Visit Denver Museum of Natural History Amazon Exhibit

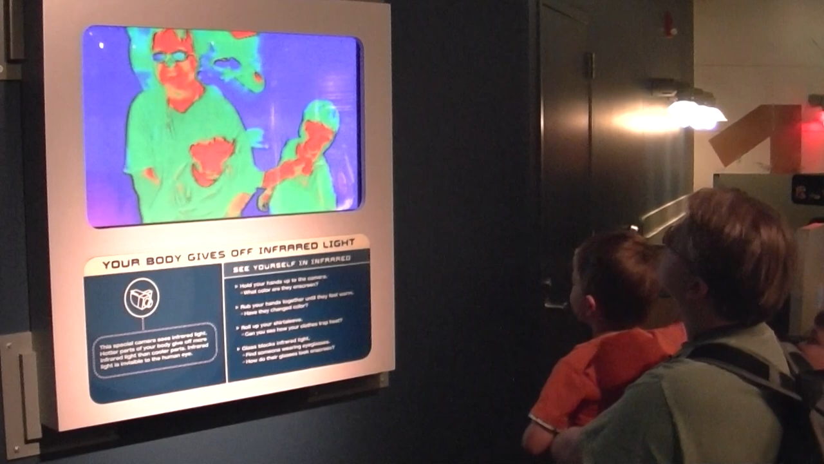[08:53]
Why are Joshua's cheeks so cool? Look at Jonas.
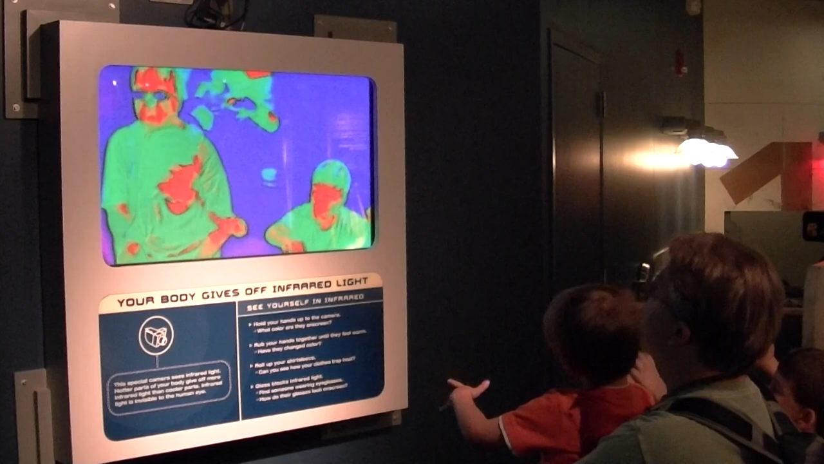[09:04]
Look at my nose. Your nose is cold, Lisa. Look at my